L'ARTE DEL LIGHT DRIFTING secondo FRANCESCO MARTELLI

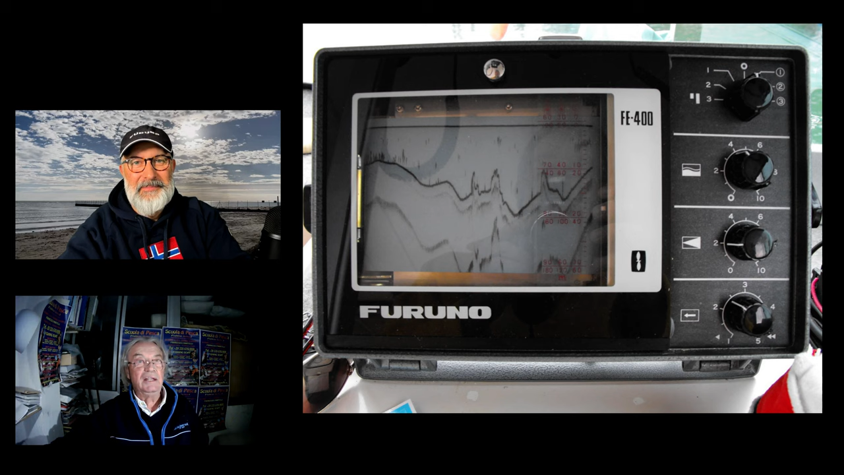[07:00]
Il B faceva dal 040, 4080, 80. Invece l'A, che era quello perché io spaziavo, diciamo, sui fondali, dai 15, 20, 30, 40 fino al massimo sui 60-70 metri, ecco. Però il mio range di lavoro, quando io calavo con i palamidi in terra, facevo le serate, le mattinate, praticamente ero tutta la notte in mare. E lì con quel furuno straordinario,